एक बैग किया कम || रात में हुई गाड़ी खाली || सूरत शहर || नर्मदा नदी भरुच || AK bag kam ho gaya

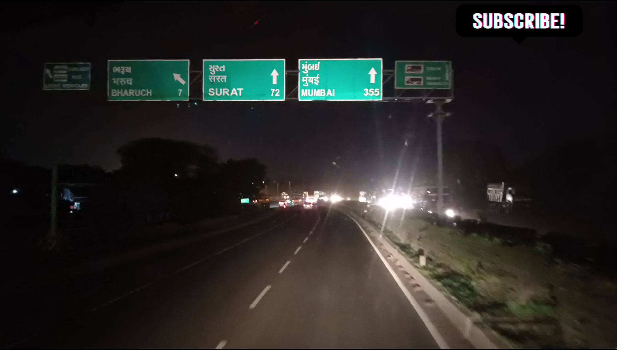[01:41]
और अभी यहाँ से अपना सफ़र है तकरीबन 70 किलोमीटर का। तो 11 बजे नो एंट्री खुलेगी सूरत में, 11-12 बजे तक पहुंच जाएंगे, तो रात में ही खाली करके वापस बाहर निकल जाएंगे।
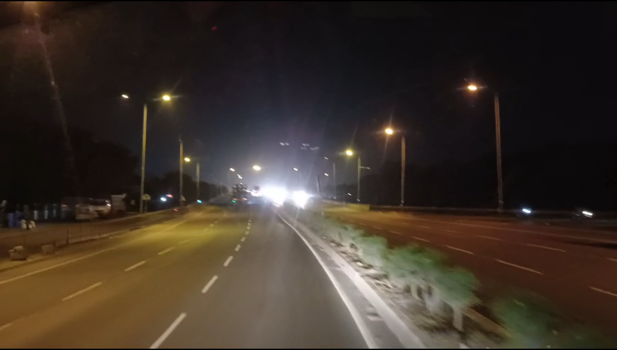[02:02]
नो एंट्री में खाली होगा, कहां से क्या है, और लोकेशन लगा के जाना पड़ेगा मेरे को। तो मैं थोड़ा लेट इसलिए भी जा रहा हूं क्योंकि ट्रैफिक रहेगा ना सिटी में, तो 11-12 बजे तक सब ख़त्म हो जाएगा, क्योंकि अकेला हूँ तो ट्रैफिक में थोड़ी प्रॉब्लम रहती है अकेले बंदे को।
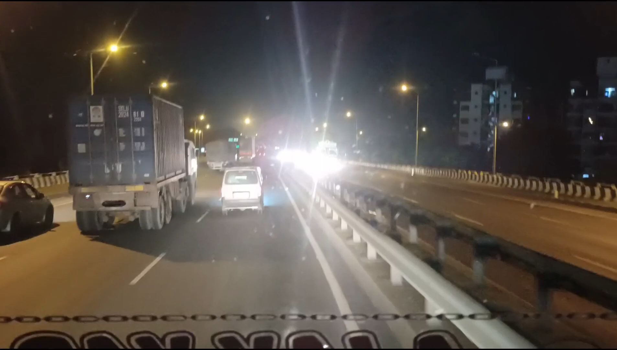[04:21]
यहाँ पे टोल था, ये आजकल ब्रिज हो गया है यहाँ पे, ये जस्ट इस वाली जगह पे टोल टैक्स था, और ये भाई सिंगल ब्रिज था पहले, ये वाला ये नया रोड तो अब बना है, पहले ये सिंगल था, तो इस करके बहुत ही ज्यादा ट्रैफिक लगता था यहाँ पे, मतलब 12-12 घंटे जाम में लगे हुए हैं।
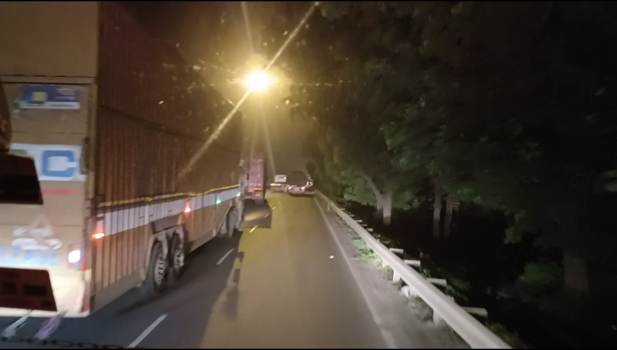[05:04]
और भाई इतने खतरनाक तरीके से लगता था, हम सुबह जाम में लगते, दूसरी सुबह निकल के जाते थे यहाँ से 12 घंटे 24 घंटे।
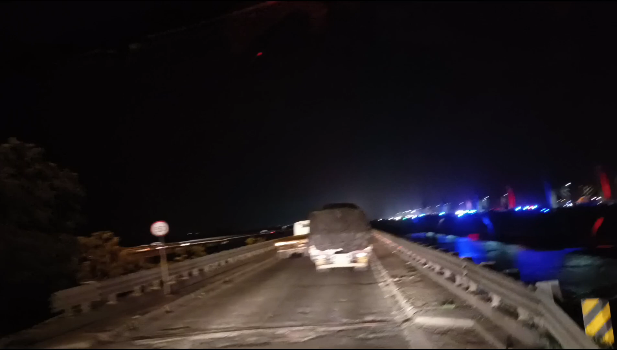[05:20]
ये सिंगल ब्रिज था भाई, अब तो वो वाला ब्रिज चालू कर दिया राज, उस पर लाइटें वगैरह देखो, लाइटिंग कितनी शानदार कर रखी है।
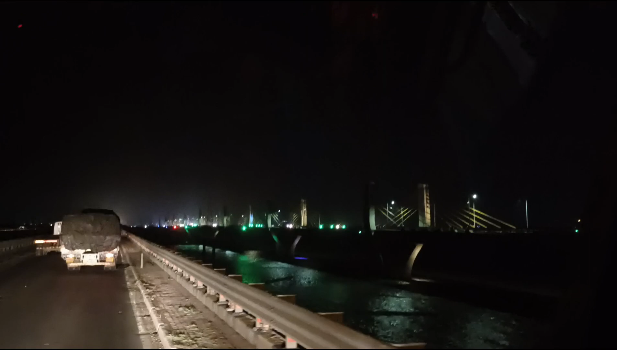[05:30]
पहले आपको शायद कभी नहीं देखने को मिला होगा ये, और ये नर्मदा नदी नीचे पानी देखो।
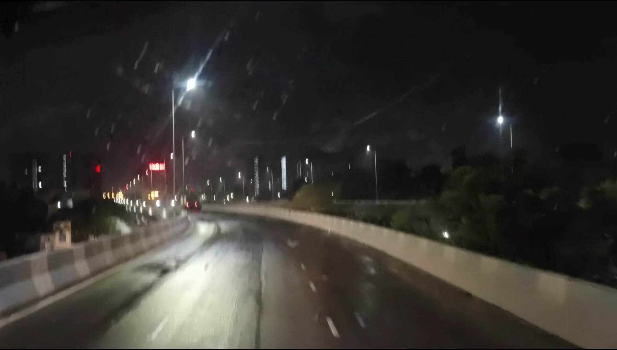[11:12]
बॉम्बे की तरह बारिश चालू है, हर 5 मिनट में जा रही है आ रही है।
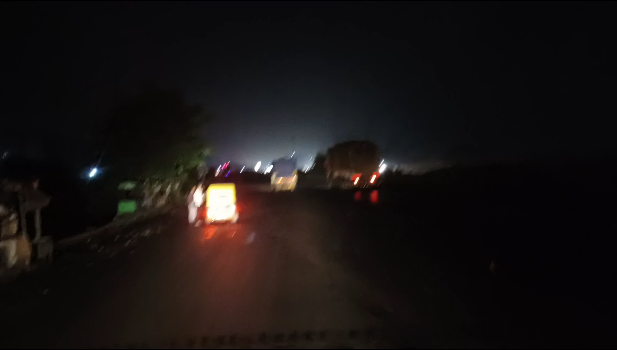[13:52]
बरसात में बुरा हाल हो गया रोडों पे। और यहाँ पे भाई इस वाले रोड पे ना सबसे ज़्यादा ट्रैफिक है, वडोदरा से लेके बॉम्बे तक सबसे हैवी ट्रैफिक है यहाँ पे।